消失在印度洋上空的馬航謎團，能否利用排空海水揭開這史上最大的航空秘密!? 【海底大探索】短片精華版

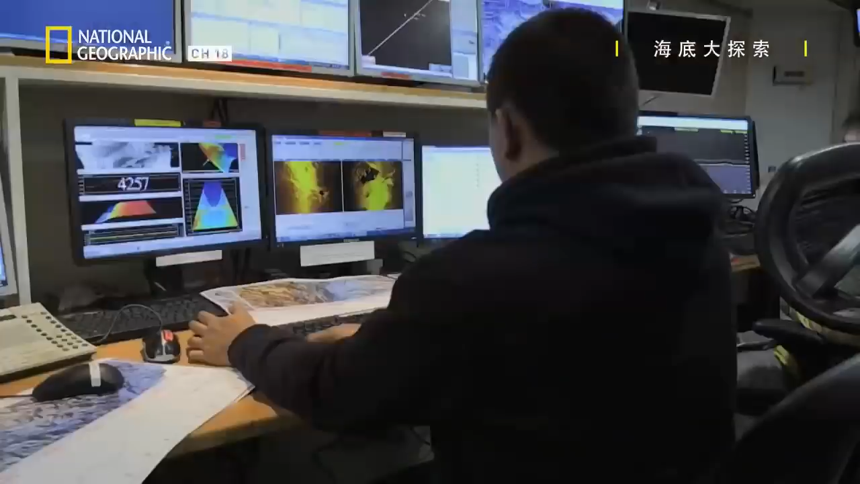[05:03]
as soon as the underwater scanning begins it identifies shapes that could be man-made so when you're reviewing the side scan sonar it comes down
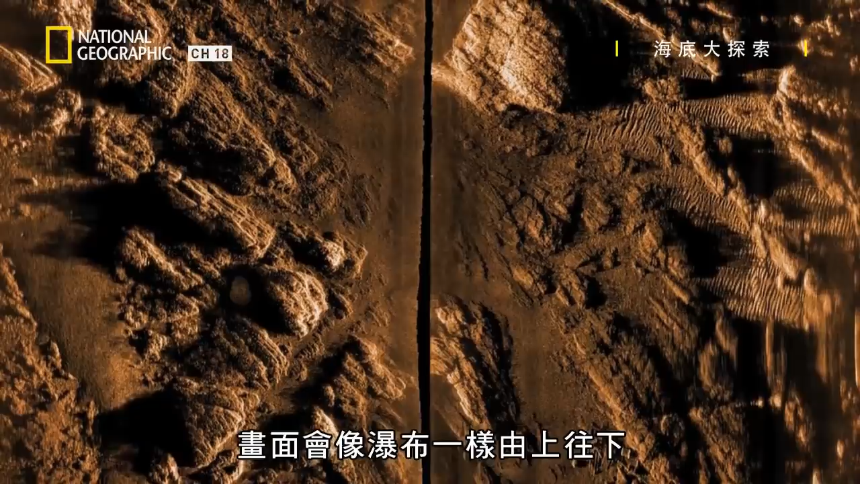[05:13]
in a waterfall display and you can see the different intensities of you know soft sand versus hard rock guided by the scans the team investigate
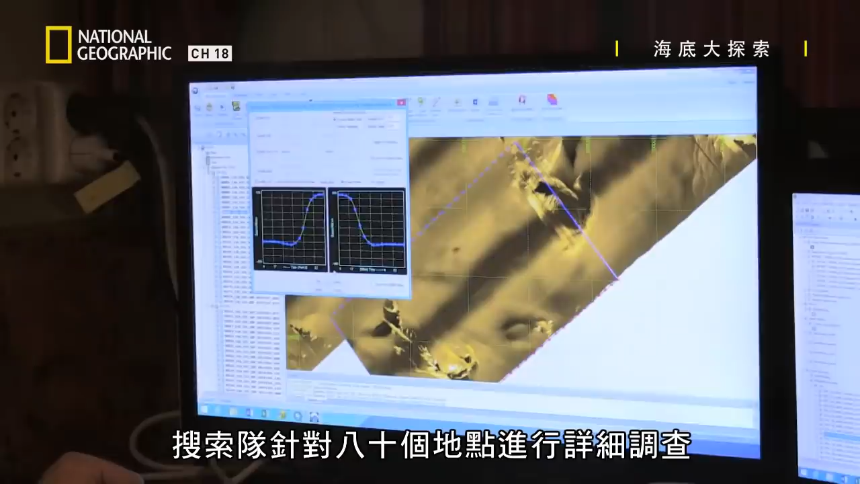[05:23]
80 locations in detail but find no